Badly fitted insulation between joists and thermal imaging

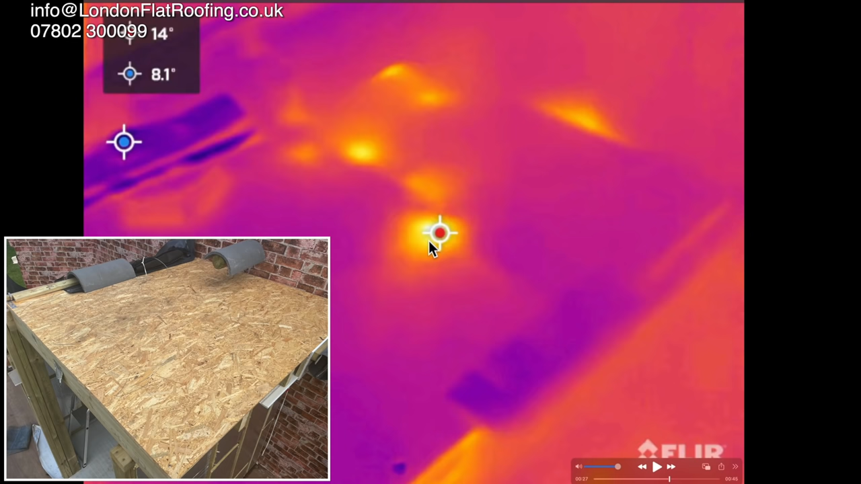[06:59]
Obviously at this corner here, there's something going on. I mean, it is just quite amazing. It always amazes me how much heat loss we get when we put a thermal imaging camera over a roof.